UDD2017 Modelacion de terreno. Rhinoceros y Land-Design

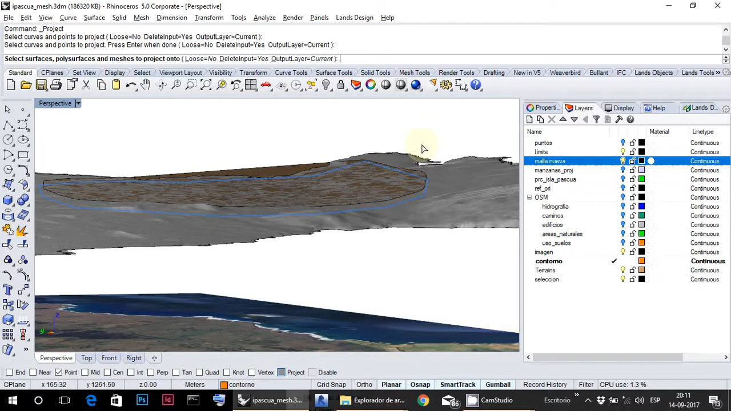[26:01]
Pues sí, podemos volver a la parte en que digamos emprender la polleta y tener hecho la polleta. ¿Pero tienes la malla? Sí. ¿Y tienes la curva?
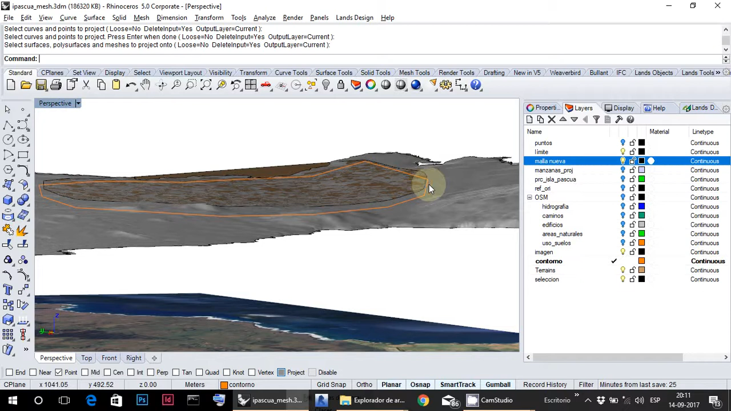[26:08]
Sí, pero la tengo por abajo. Sí, yo lo estoy mirando desde abajo para poder verla de hecho. ¿Ya? Porque si no, no la veo.
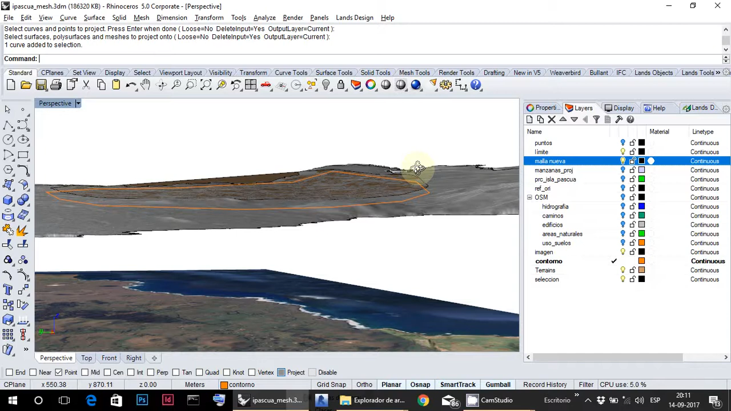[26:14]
¿Tiro la base para más abajo? Sí, parece, sí. En algún momento.
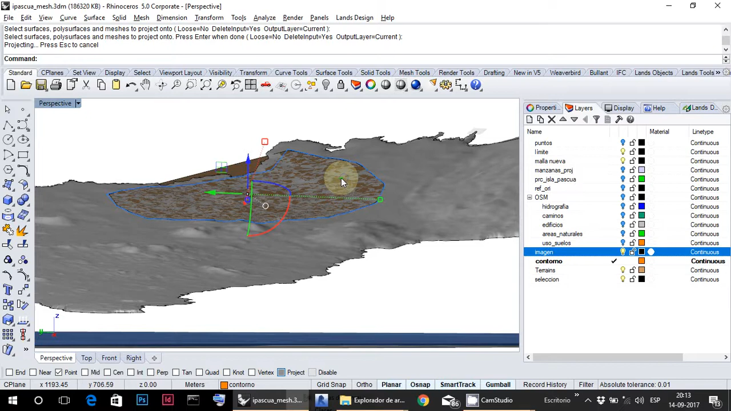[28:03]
Pero tenéis que poner comando project. Sí, ¿sí? Y luego selecciona el terreno y luego entra. ¿El terreno está dentro del punto o está fuera? El que está fuera, el grandote. Yeah. Ah. Y ahí ahora entra. En teoría podría ser el recorte chico, pero probablemente a lo mejor hay algunos pedazos que la curva no. O sea que el terreno chico a lo mejor no toma de la curva. Yeah, así que mejor es.
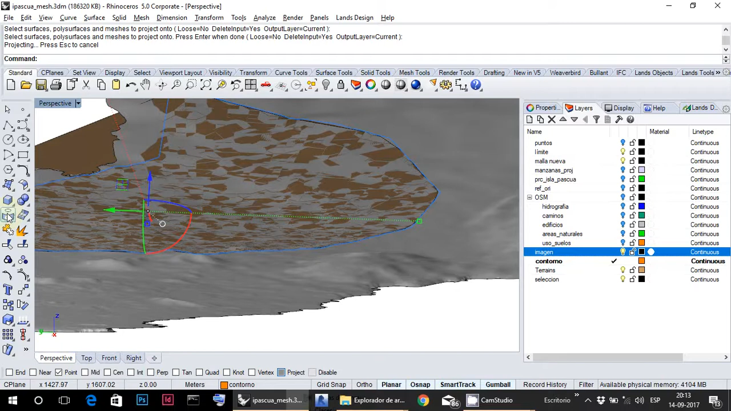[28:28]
Ahí si me doy duro ni afuera. No, estoy bien. Ahora apaguemos el terreno grande apagando el layer de la malla nueva.
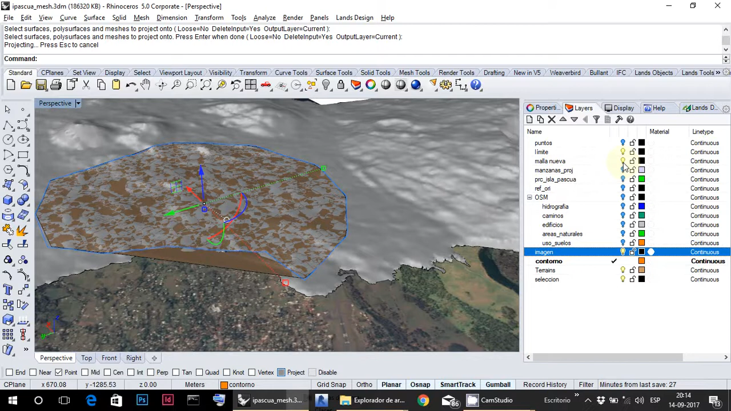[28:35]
Lo voy a apagar. Bueno. Y tenemos nuestro terreno con la curva proyectada.
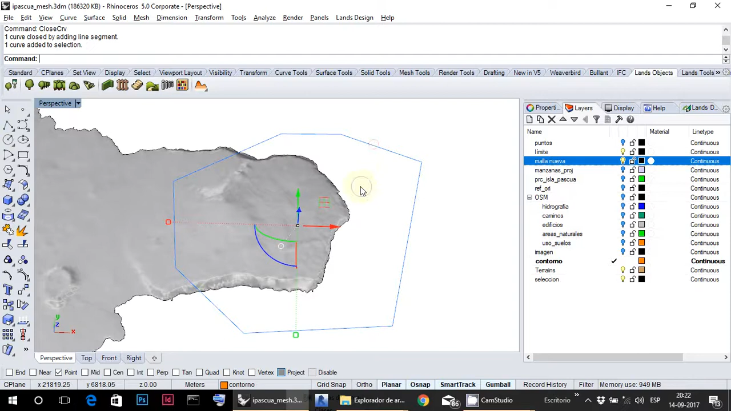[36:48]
O sea, no encontró en qué objeto proyectarlo. Entonces, no queda cerrada la curva.